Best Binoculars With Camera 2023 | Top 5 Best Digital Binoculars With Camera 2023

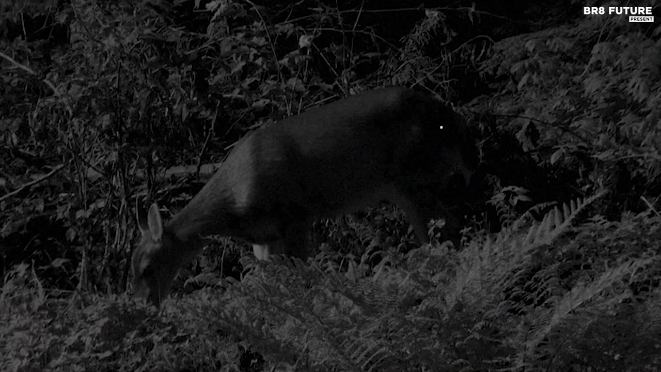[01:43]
The Rexing B1 is also water-resistant,
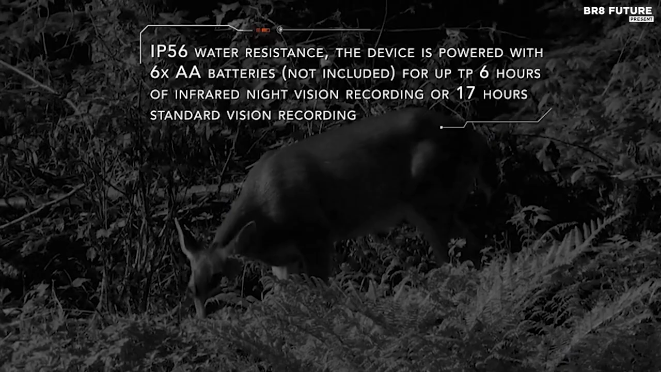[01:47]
boasting an IP56 level rating, making it perfect for outdoor adventures.
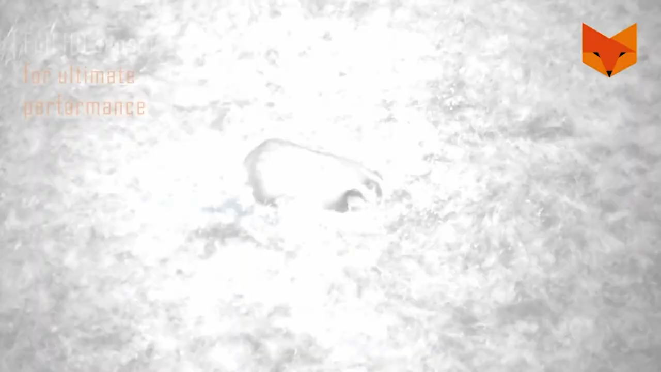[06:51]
with a 1920 by 1080 CMOS sensor.